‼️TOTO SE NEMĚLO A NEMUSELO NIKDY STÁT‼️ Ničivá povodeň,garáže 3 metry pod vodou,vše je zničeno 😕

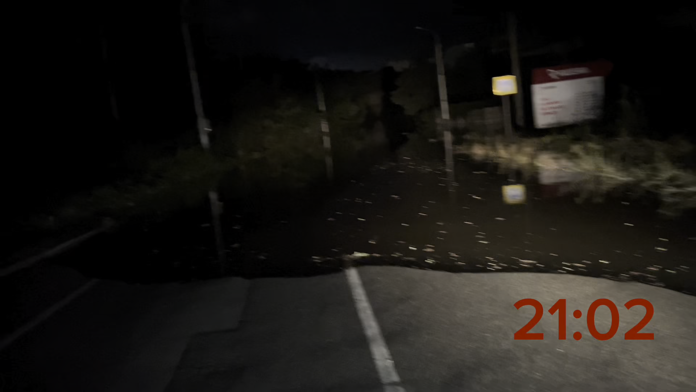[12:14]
Tady vlastně můžete vidět, to je cesta, jedna z příjezdovek, kudma se dá dostat na garáž. Cesta, kterou jsem vlastně ráno točil,